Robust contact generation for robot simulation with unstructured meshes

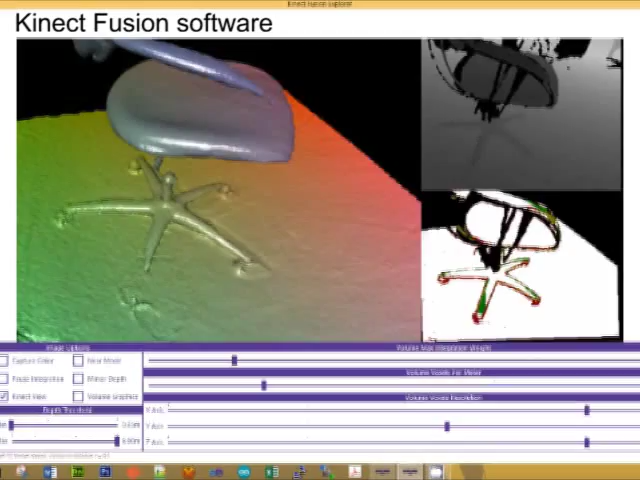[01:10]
In fact, models can even come directly from 3D sensor data.
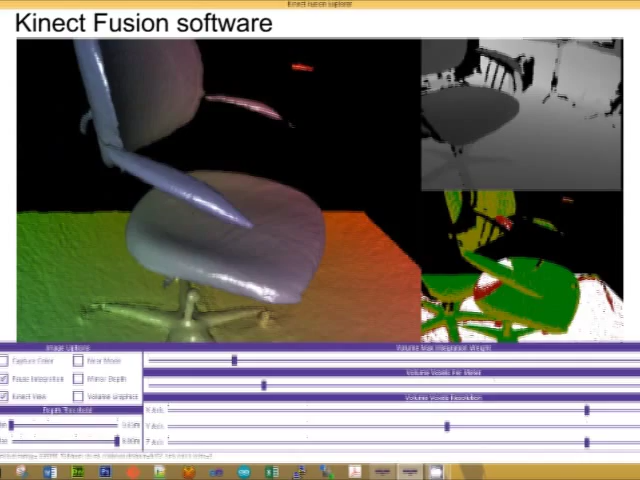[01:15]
Here, an environment is captured using a Microsoft Connect sensor.